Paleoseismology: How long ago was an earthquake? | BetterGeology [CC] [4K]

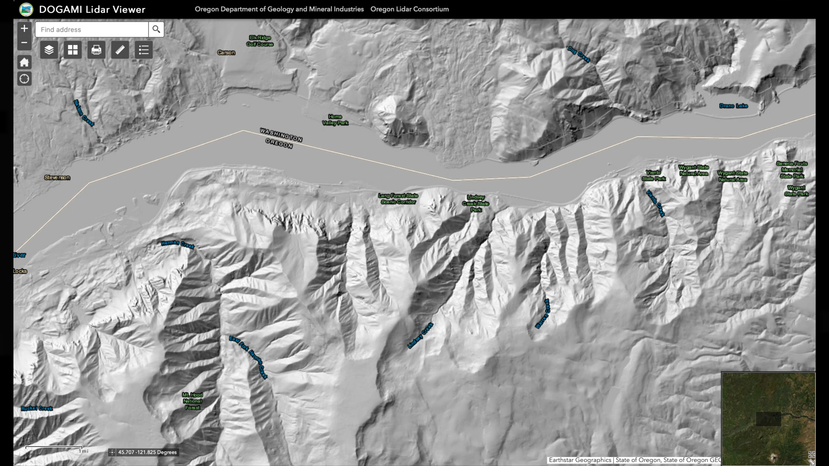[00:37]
which uses lasers to map the ground without vegetation on top of it. When a fault line ruptures and creates an earthquake and it moves the ground on the surface, it creates what's called a scarp.